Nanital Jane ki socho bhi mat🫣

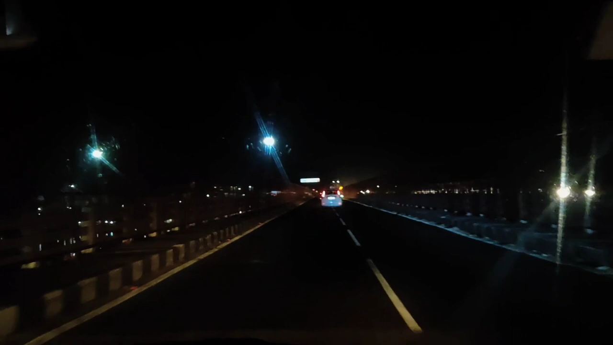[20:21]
तो गाइस हम पहुंच चुके हैं गढ़गंगा मुक्तेश्वर, आपके लेफ्ट साइड में ही है। अब लेंगे स्टे, थोड़ा सा ब्रेक लेंगे, कुछ खाएंगे, भूख लग रही है बच्चों को भी और अपने को भी। तो इसको ज्यादा भूख लगती है मेरी बीवी को।
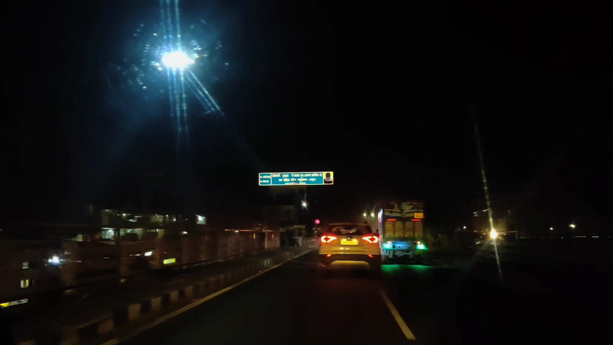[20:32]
अभी मोमोज खाए 2 बजे, 2 प्लेट इसने खाए, कितने। अरे ये हाथ क्यों दे रहा मुझे, मैं ना रोकने का गाड़ी उड़ा और दूं।
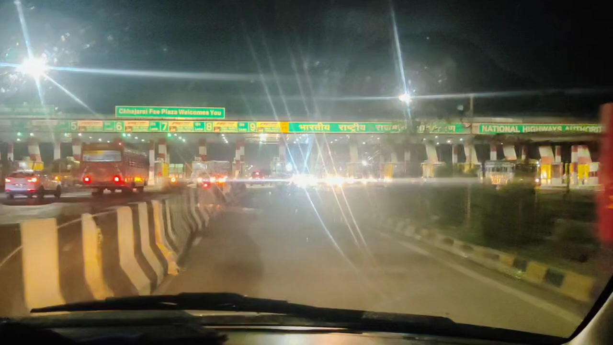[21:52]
फाइनली अब अपना आखिरी टोल आ चुका है, इस टोल के बाद कोई टोल नहीं है और फिर हम सीधा दिल्ली में एंटर करेंगे।